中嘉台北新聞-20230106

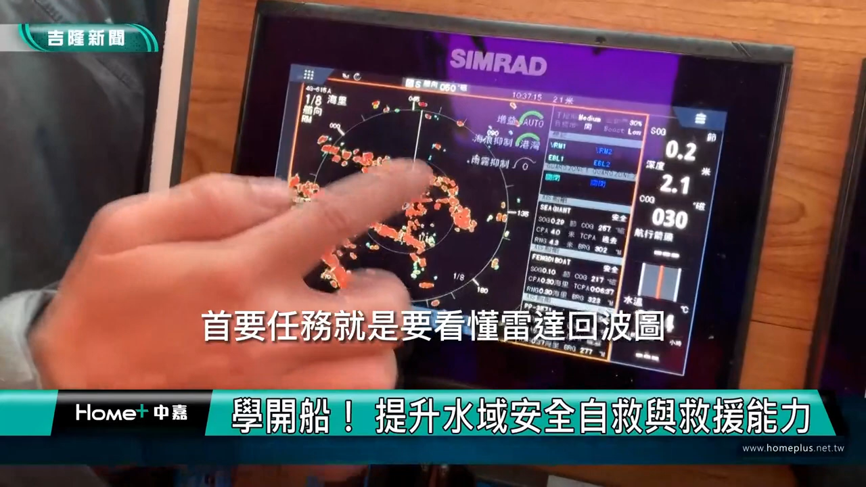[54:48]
尽管下着雨还是要来当航海王首要任务就是要看懂雷达回拨图接下来感受舵的力道跟着教练指示开心出航
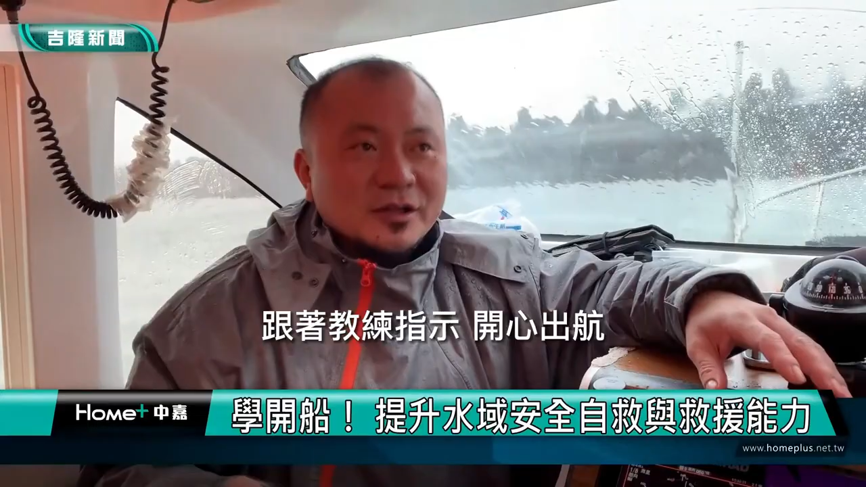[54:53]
来小艇码头它的码头是一个摸字型的好
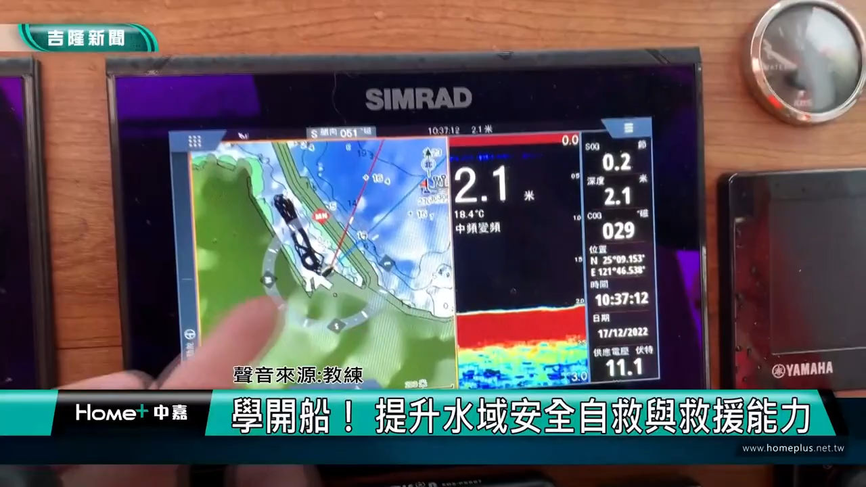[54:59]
On screen: depth 2.1 m, water 18.4°C
那我们这边雷达打出来它也是一个摸字型